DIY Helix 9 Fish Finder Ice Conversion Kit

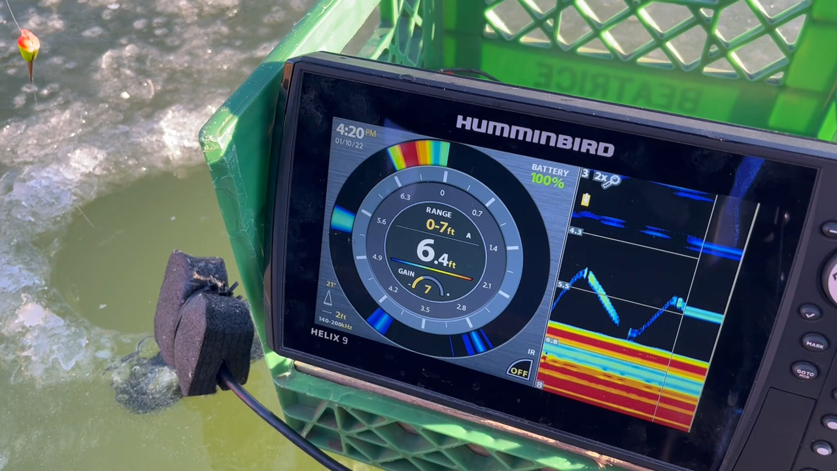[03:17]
On screen: depth 6.4 ft
You can see we're moving our bait up and down, and you can see it on the screen. And there's our fish.